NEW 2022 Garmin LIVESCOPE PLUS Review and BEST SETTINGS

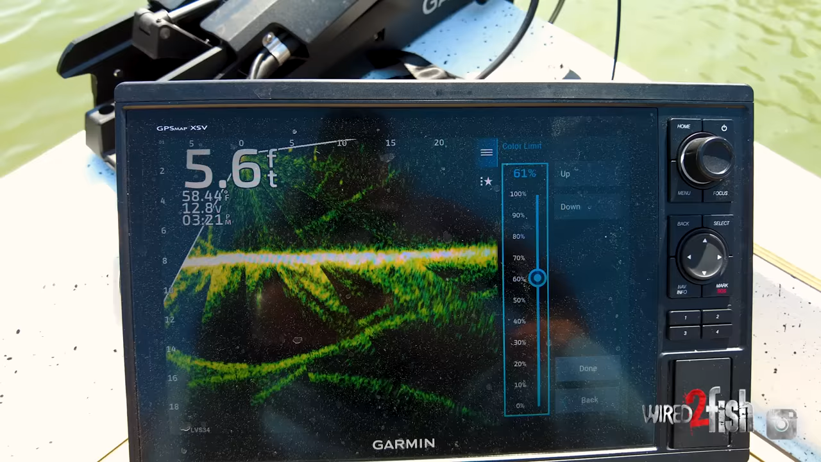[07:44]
On screen: depth 5.6 ft, water 58.44°F
And you know, people like me that, that are avid anglers, I don't care if my graph has some fuzz on it.
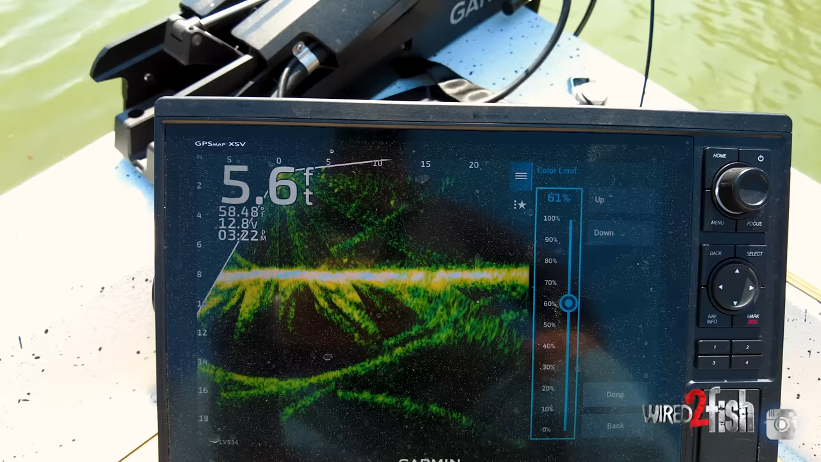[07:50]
On screen: depth 5.6 ft
As long as I can see everything I want to see, that's all I care about.
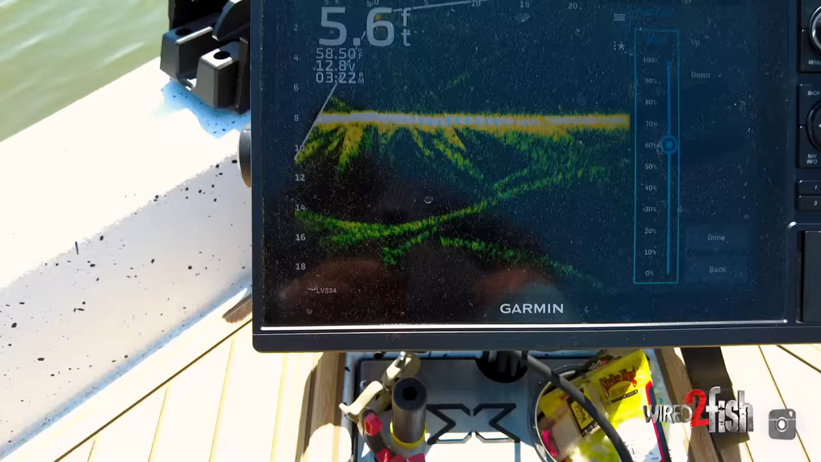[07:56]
On screen: depth 5.6 ft, water 58.50°F
So, but for the people that want a pristine clean screen, you know, now you have this color limit option where you can bump up color limit and bump up your gain.
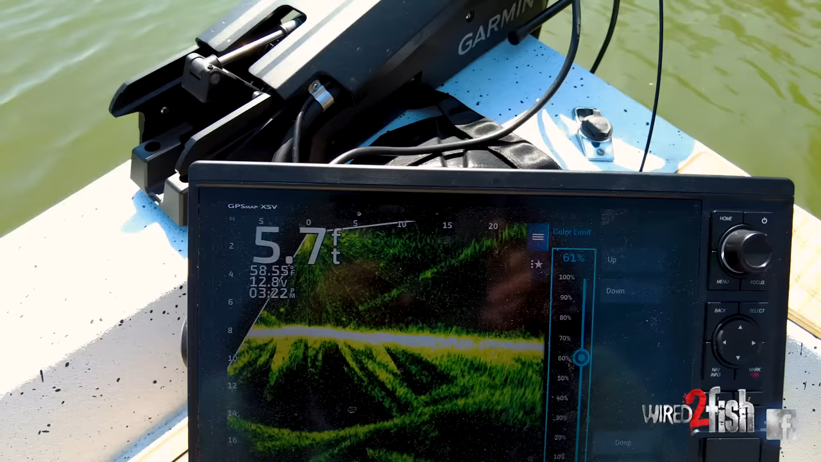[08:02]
On screen: depth 5.7 ft
And what that'll do is that your gain will show you the fish and your lure better and color limit will clear the sediment around it.
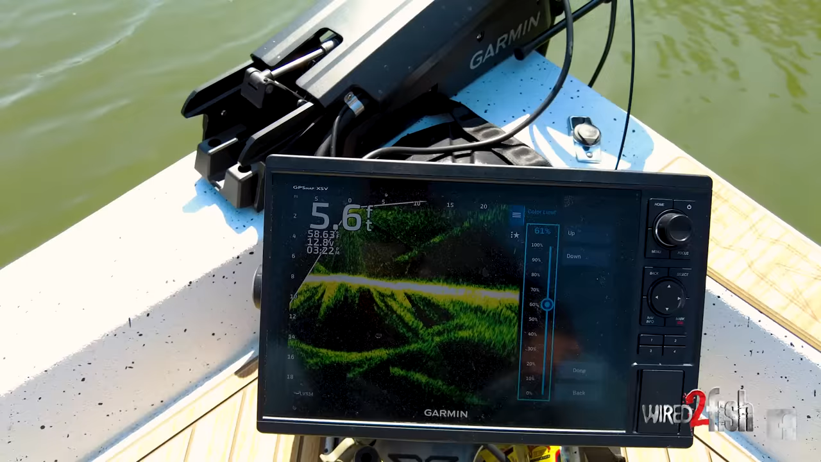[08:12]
On screen: depth 5.6 ft
So again, keep in mind if your gains too low and your color limits too high, you're not going to be able to see your jig. So you just, again, they work together. It's not one setting and it makes your picture clean. So people kind of lose sight of what, how the LiveScope technology works. And you know, what I would say to that is all of these settings work together in tandem. You know, so one setting is not going to make your graph perfect.
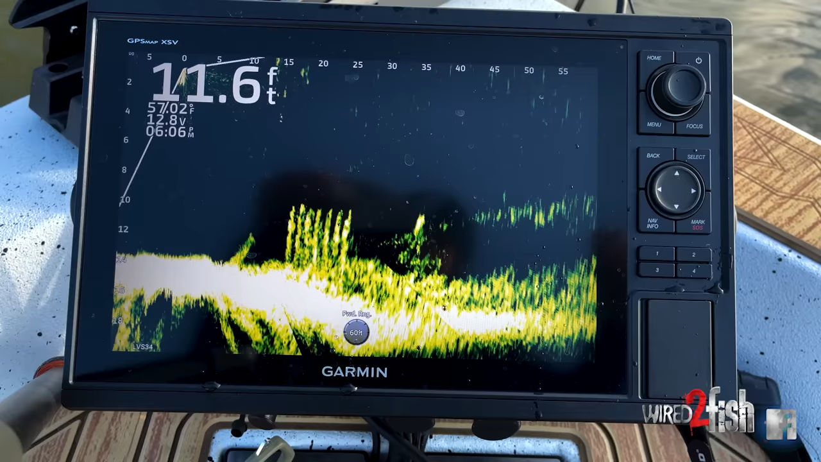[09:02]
On screen: depth 11.6 ft
So your bottoms are real soft. You've got to turn your gain up. My bottoms are real hard. I've got to turn my gain down or else I get too much reflectivity. And you know, same thing with the ghost tree stuff. Guys are complaining about the ghost tree. Well, the whole point of LiveScope is it's multiple beams and inside of those beams is multiple frequencies.
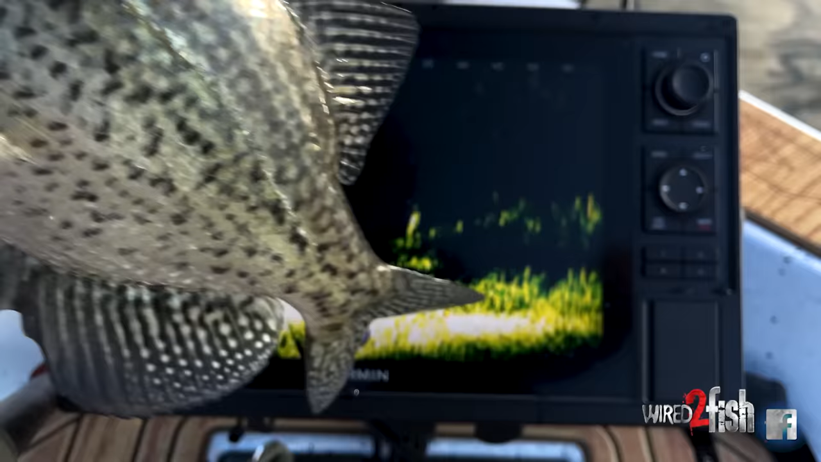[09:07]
So you have all of these overlapping frequencies and cameras all overlapping each other. And so what you're going to, you're going to get these signals that cross and they're going to cause dead spots. The problem is, is if we only did one frequency and one single signal, we would only see one certain thing well. And by having multiple signals at multiple angles with multiple frequencies, we can see a lot of things in the water,
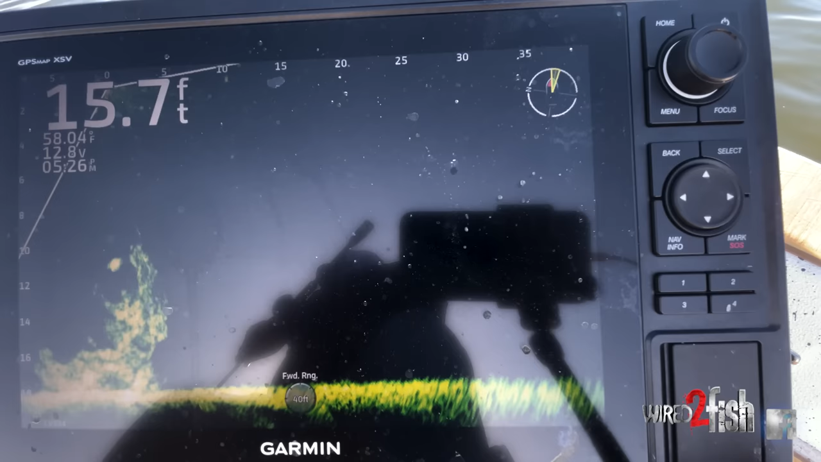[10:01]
On screen: depth 15.7 ft, water 58.04°F
we got hardly any definition because it was looking at a big wide picture and we could hardly see anything. We could hardly make anything out there. We could just tell that there was stuff out there away from the boat. But now with the new LiveScope, we've got intense detail. Now we're getting intense target separation with LiveScope Plus.
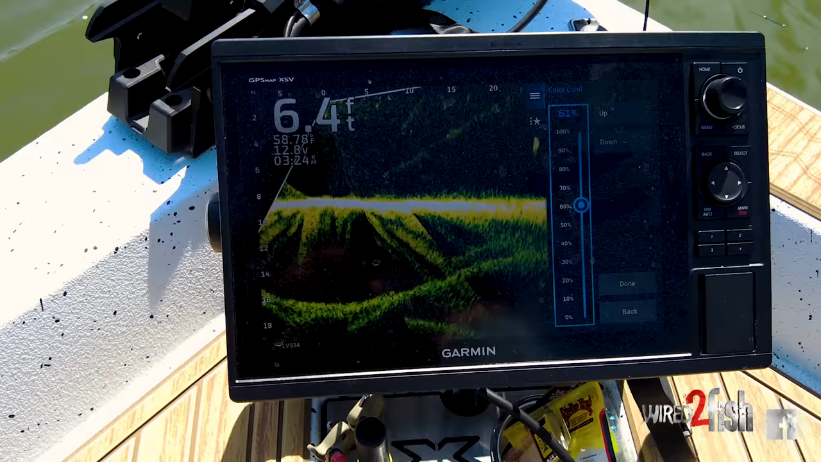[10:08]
On screen: depth 6.4 ft
And with that, you know, we have to understand that the technology is going to have some limitations.
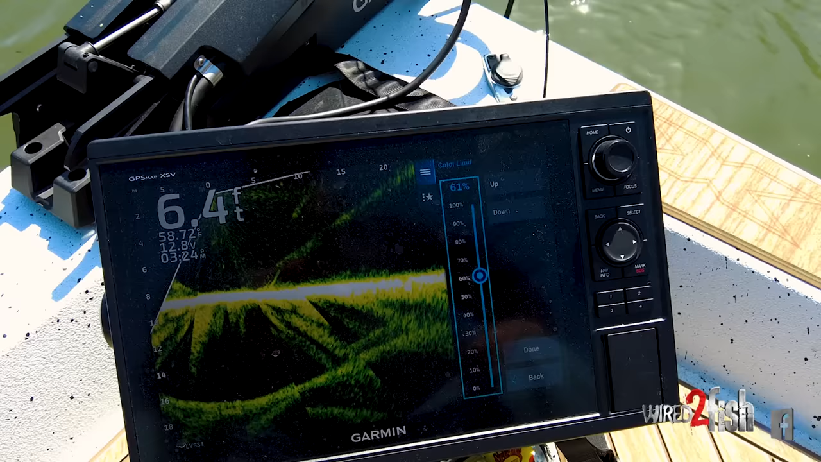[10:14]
On screen: depth 6.4 ft
So, you know, they, they've come up with some pretty good ghost tree auto rejection settings.
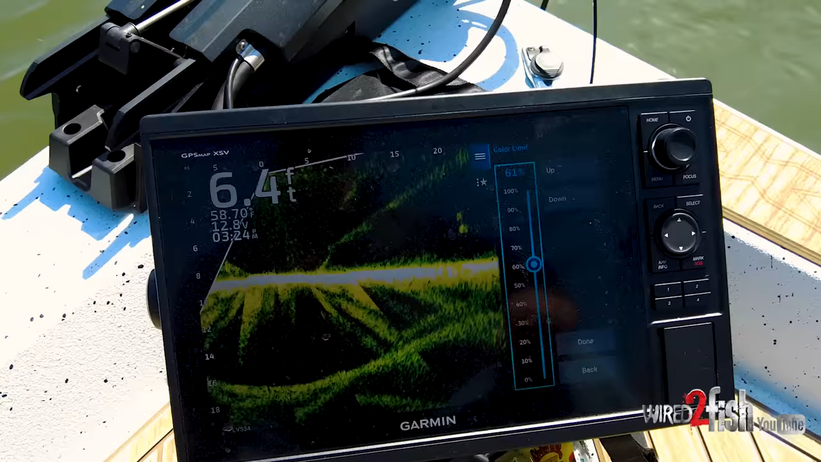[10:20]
On screen: depth 6.4 ft
Now that's kind of what I run in mine. So if you'll look here, we'll go back. So I've got color gain at 55. I got my color limit up to 60. I might even back that back down some, you know,
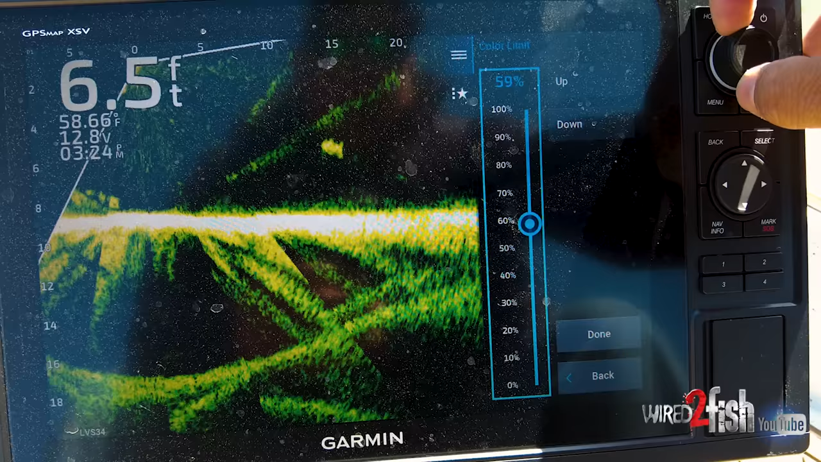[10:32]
On screen: depth 6.5 ft
say 50, 40, because again, I don't care about fuzz in the water.
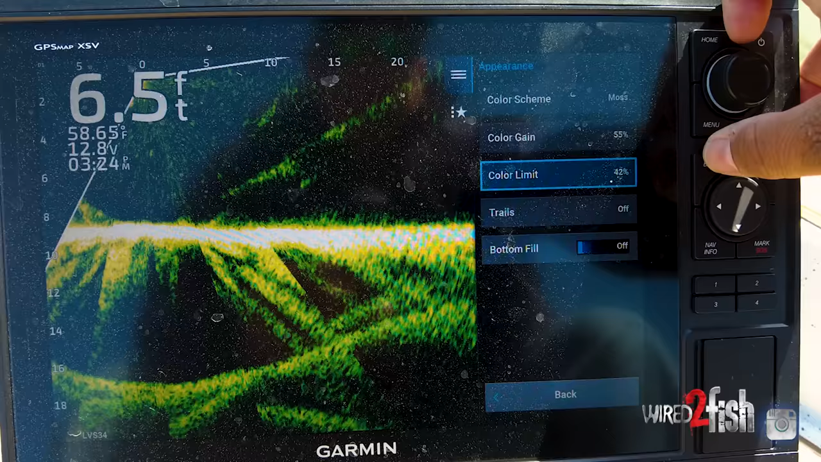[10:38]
On screen: depth 6.5 ft, water 58.65°F
And then when I go back to my main menu, my gain, I've got bumped up to 66.
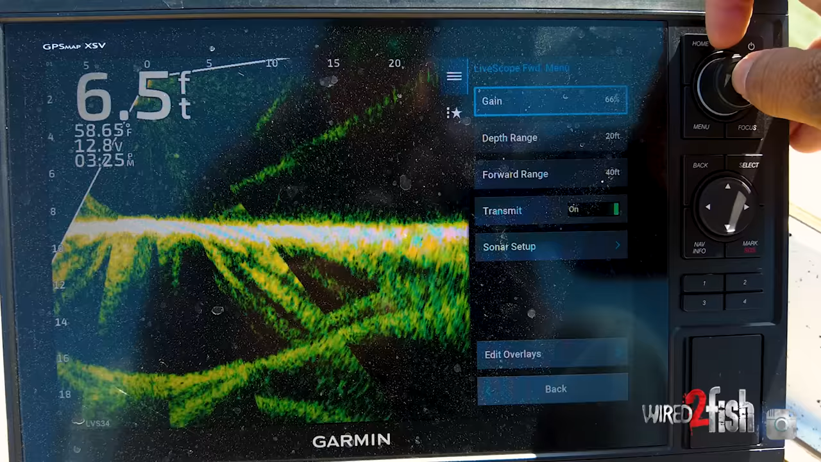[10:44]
On screen: depth 6.5 ft, water 58.65°F
Now, can I turn my gain way down? I sure can look how clean my screen gets when I do that. But also you see how this fish is starting to fade away too.
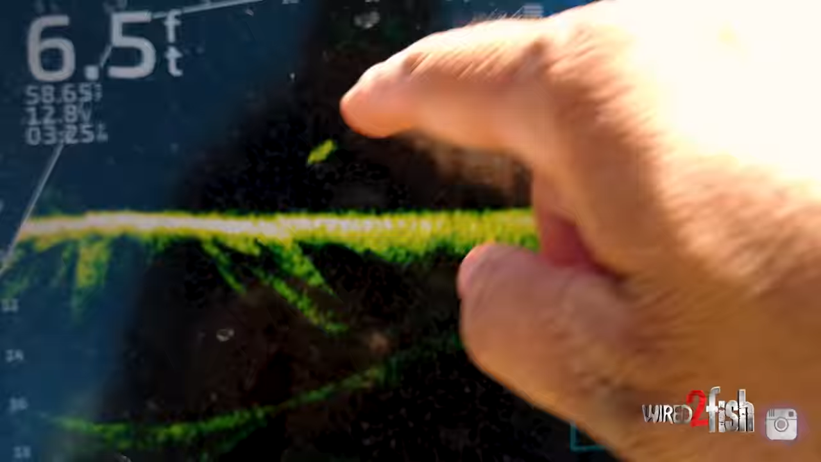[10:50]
On screen: depth 6.5 ft
You know, I want to be able to see the fish good.
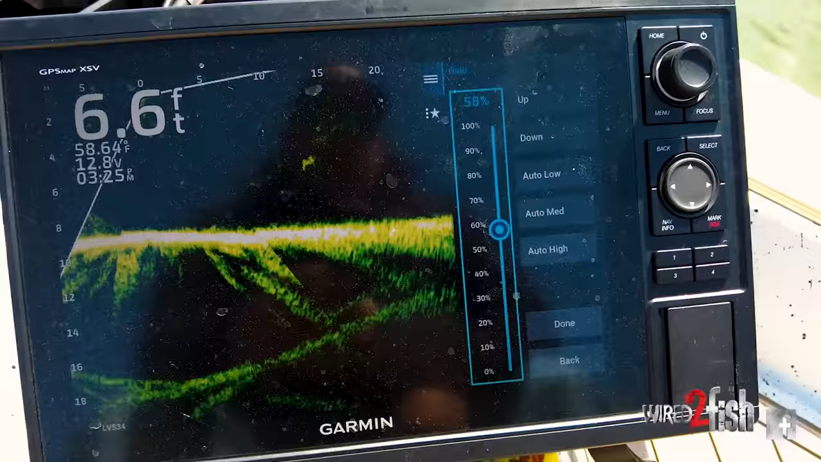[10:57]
On screen: depth 6.6 ft
I want to be able to see at the target I'm throwing at. So, you know, I'll take a little bit of fuzz on my screen to make sure I don't miss my jig going right by that fish. So that's everything to me. So yeah, am I going to bump my gain up a little bit and get my screen? Yeah. And you'll notice my screen's got some, I just cleaned my screen off before I started recording. That's how much pollen got put back on the screen while I've been talking. So, I mean, just keep in mind that same thing's going on in the water.